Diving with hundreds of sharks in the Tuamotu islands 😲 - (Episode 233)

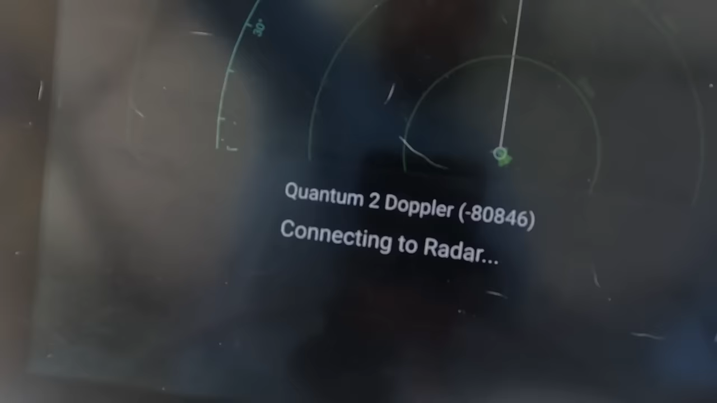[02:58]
It's trying to boot up, it says initialising, and then it's saying it's failed.